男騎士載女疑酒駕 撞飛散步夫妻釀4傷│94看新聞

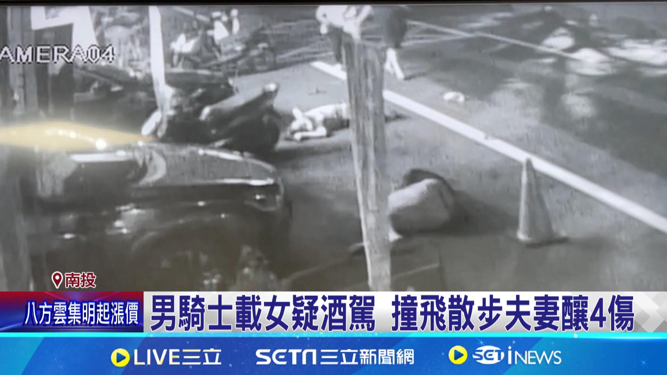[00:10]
本来倒地的女行人冷痛爬到丈夫的身边查看，不过只见她躺在地上迟迟没有动静。